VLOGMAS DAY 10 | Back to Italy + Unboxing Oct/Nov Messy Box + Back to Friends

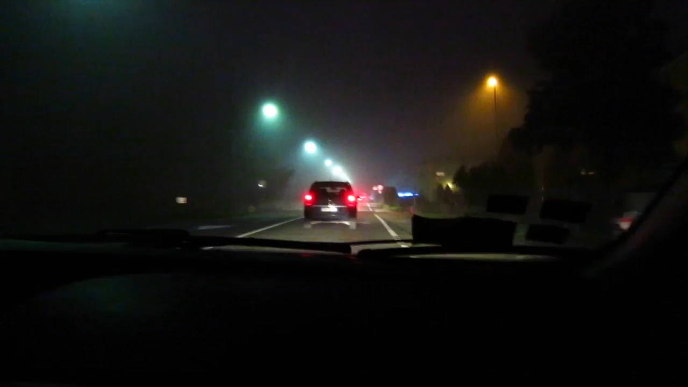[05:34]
Non mi mancava. Mancava il traffico. Ma anche là ce n'è di traffico. Però sì, ma il traffico per adesso è con la nebbia. Ah, giusto. E un po' mi dimentico. Perché l'anno scorso non c'è stata tutta sta nebbia comunque. Ma sei da mezza giornata, non hai visto i giorni precedenti. Aveva l'anno scorso, dai. Vabbè. Io me lo ricordo, la bella. L'anno scorso? Una volta dovevo andare dalla pista.